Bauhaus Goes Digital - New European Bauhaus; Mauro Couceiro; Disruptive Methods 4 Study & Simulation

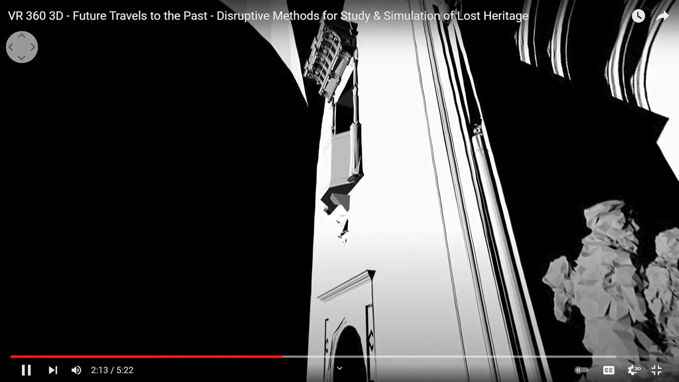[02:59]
were able to react to 3D digital versions of the human-scale sculptures of the Last Supper,
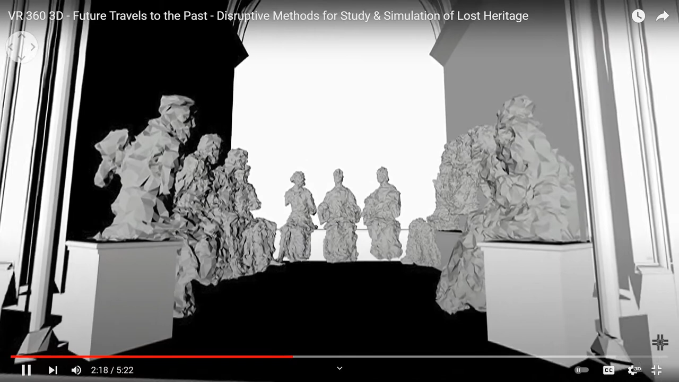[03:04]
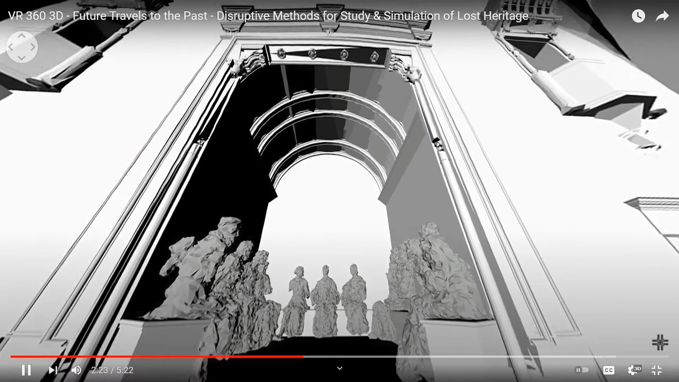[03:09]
which were abruptly inserted into architectural spaces and related either to the museum or the Santa Cruz Monastery.
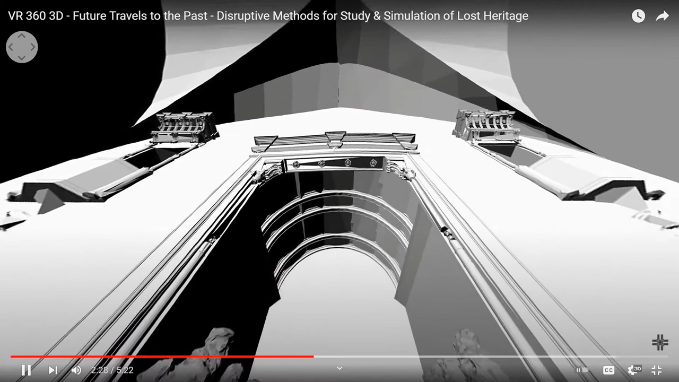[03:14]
These creative technologies provide an interactive experience in contexts where the elements
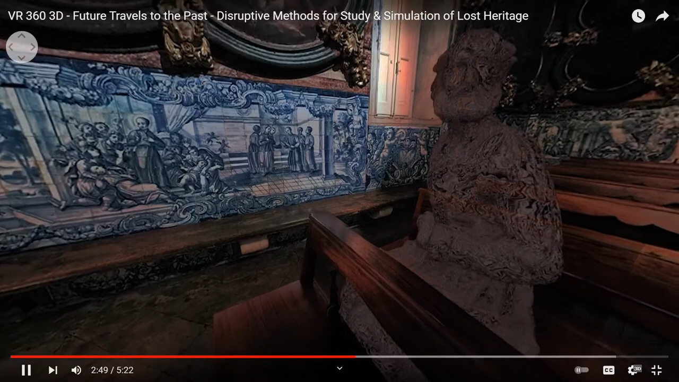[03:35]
The photographic captures of environments and models
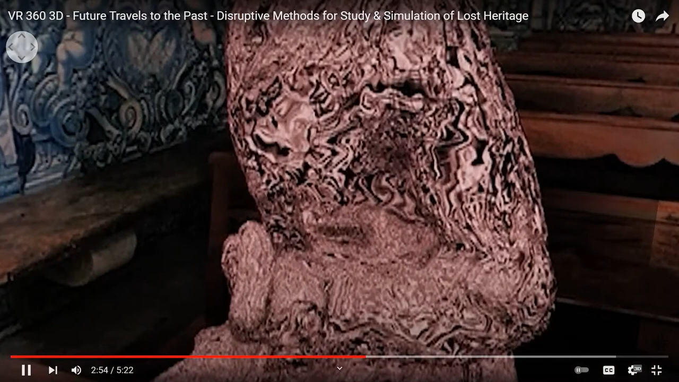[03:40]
based on laser scans are creatively fused to produce high fidelity sensory immersions.